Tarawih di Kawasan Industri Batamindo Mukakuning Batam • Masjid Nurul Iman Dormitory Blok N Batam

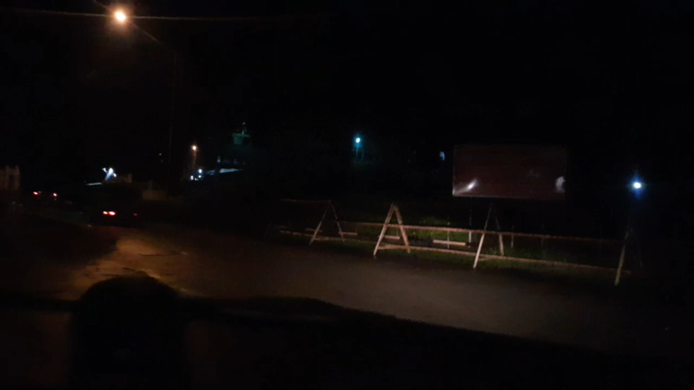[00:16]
Masjid Nurul Iman Mukakuning, atau orangnya sebenarnya Nurim.
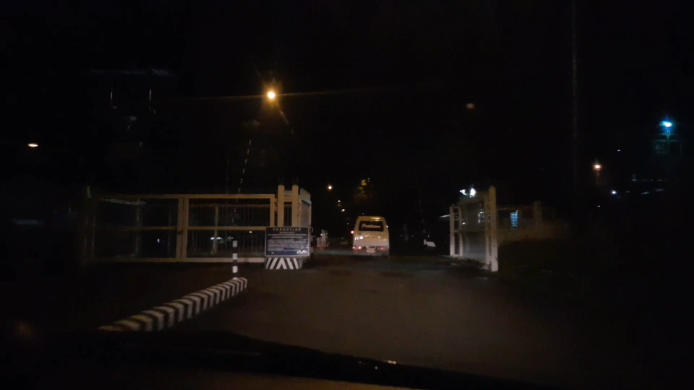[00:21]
Ini saya sekarang masuk ke pintu 3 Kuning. Ini pintu 3 itu yang PT Astra.
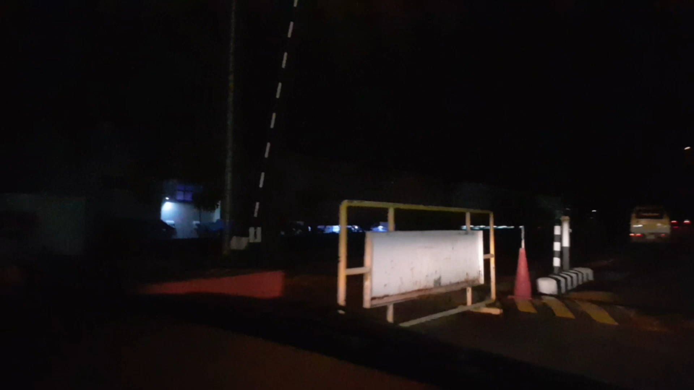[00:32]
AIT ya, PT AIT itu. Ini saya masuk pintu 3.
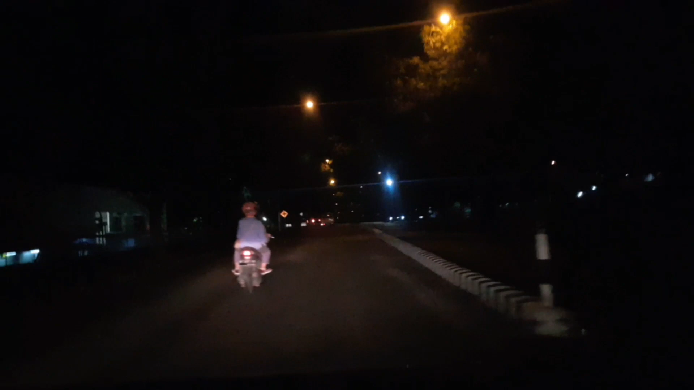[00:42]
Pintu 3 sekarang hanya untuk masuk saja, tidak boleh keluar lewat pintu 3.
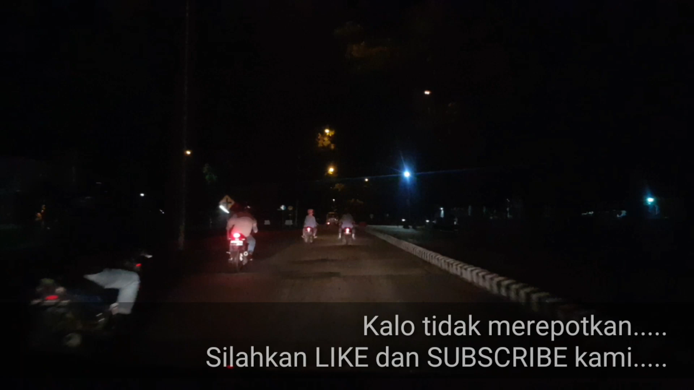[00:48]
Jadi pintu ini hanya untuk masuk dan keluar lewat pintu 4.
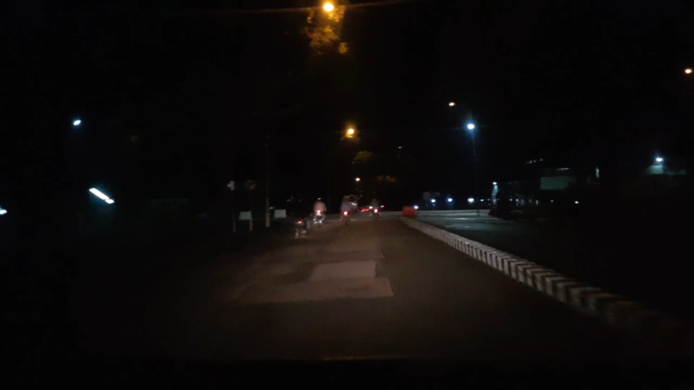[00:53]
Pintu 4 juga sekarang hanya untuk keluar saja. Ini saya di simpang X Batam.
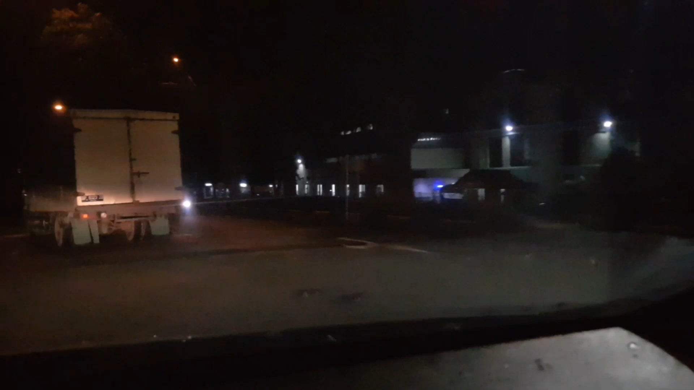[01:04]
Yang kanan itu dulu PT Sinoka Sanyo, sekarang jadi PT apa itu, Sik kalau nggak salah. Nih. Lurus terus ke arah PT TSE.
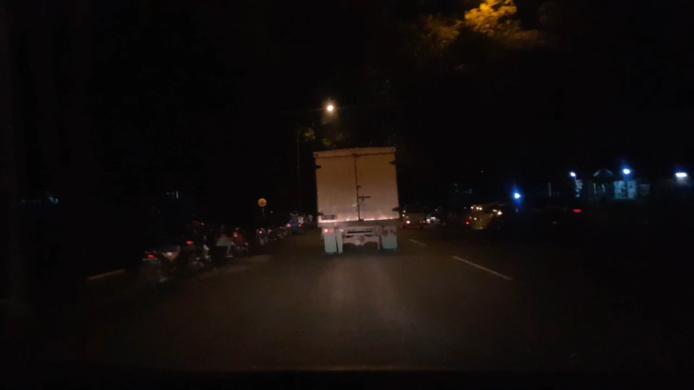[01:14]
Dari depan PT TSE nanti bablas terus sampai ke Bukit Blok N ya. Nah, ini saya di perempatan PT Shimano, kalau kiri jalan itu PT Shimano.
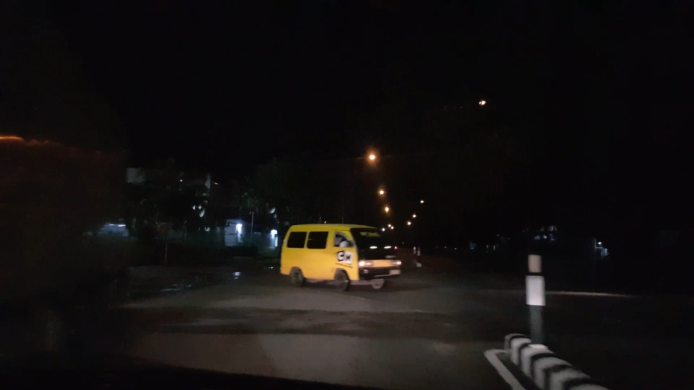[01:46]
Itu PT Shimano.
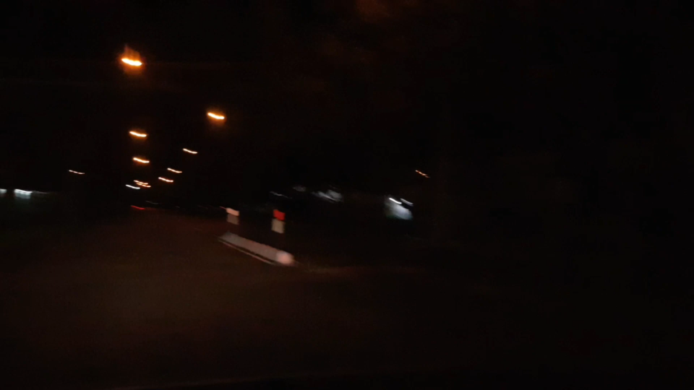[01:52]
Belah kanan PT Fujitec, dulu sekarang jadi gudangnya TEC. Oh, PT Shimano samping. Nah, masih jalan terus di sini. Di kawasan industri, kawasan industri Batam Indo Mukakuning Batam Indonesia. Di sebelah kanan kita ini TEC ini. Nah. Itu TEC.
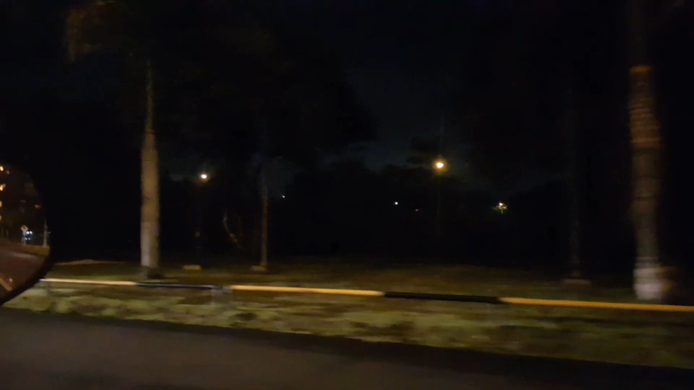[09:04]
Nih. Ini adalah power water. Water apa guys ini? Ini tempat pengolahan limbah itu.